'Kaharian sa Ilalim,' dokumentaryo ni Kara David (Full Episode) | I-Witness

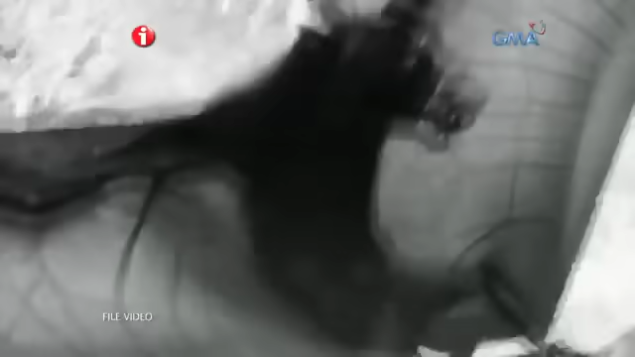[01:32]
At ang mga paniking dating naghari sa kuweba, naging pulutan ng iba.